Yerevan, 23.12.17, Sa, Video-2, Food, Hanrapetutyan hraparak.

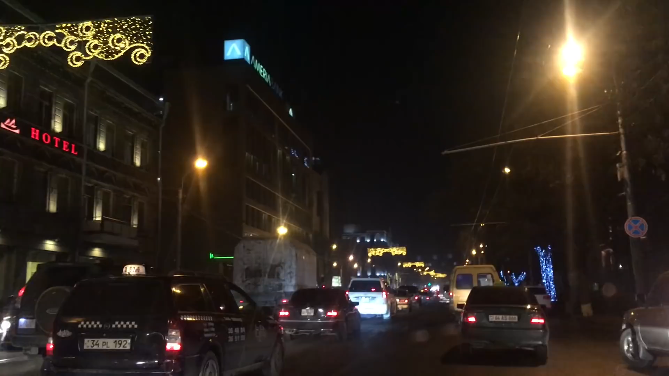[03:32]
մենք հիմա կթեքվենք, ես ֆրանսիական դեսպանատունն է, միթե դեռ լուսավորված,